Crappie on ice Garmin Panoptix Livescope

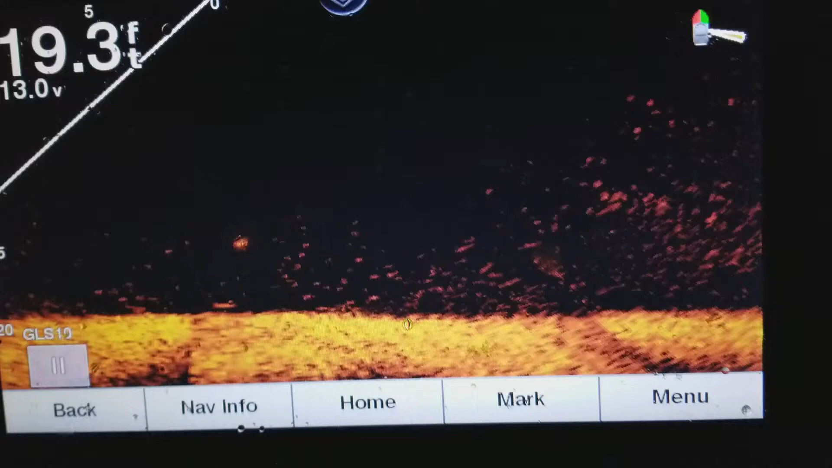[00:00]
On screen: depth 19.3 ft
Here is a perfect example. You can see my bait. I was just trying to get a fish and he swam right over to this tree right here.
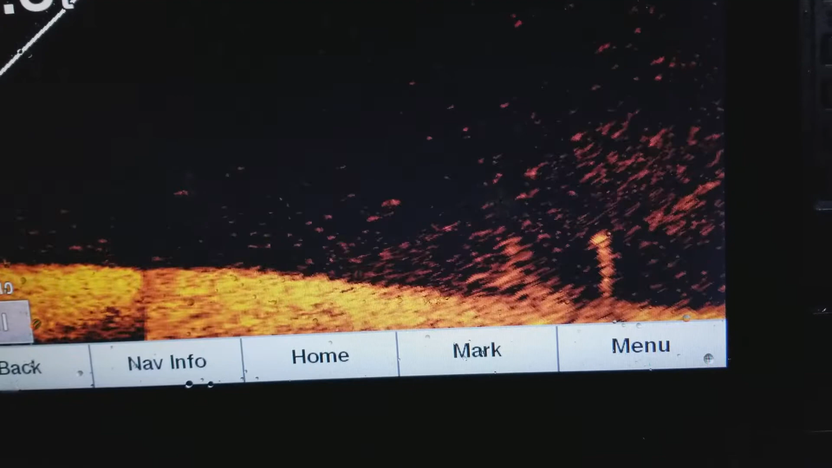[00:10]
You can see him just hanging right outside of that tree. That mark right there at the top left right now.